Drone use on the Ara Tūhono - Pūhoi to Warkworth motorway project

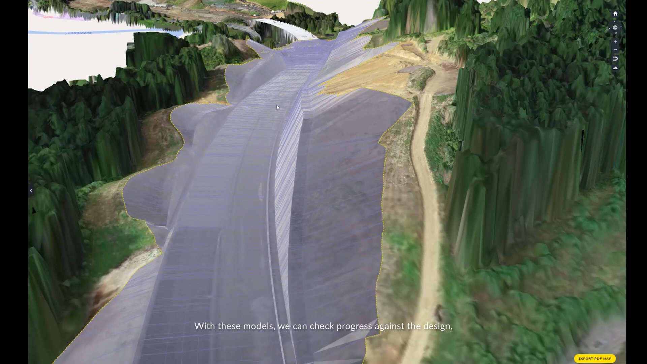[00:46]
With these models, we can check progress against the design,
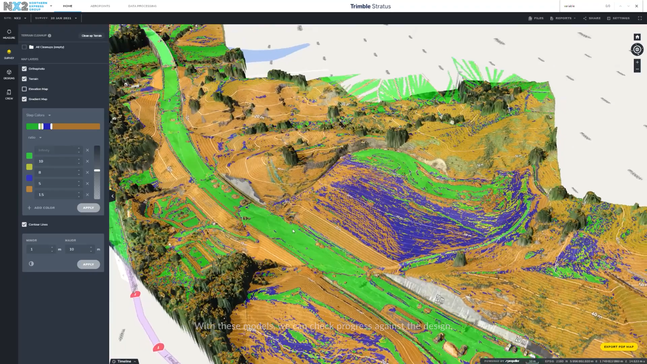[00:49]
measure gradients, monitor elevations, and quantify stockpiles.
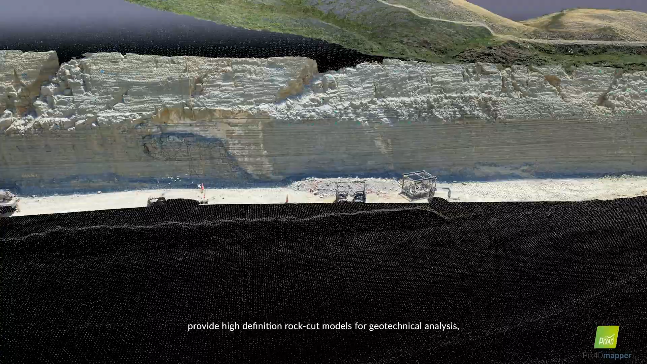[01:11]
Provide rock cut models for geotechnical analysis,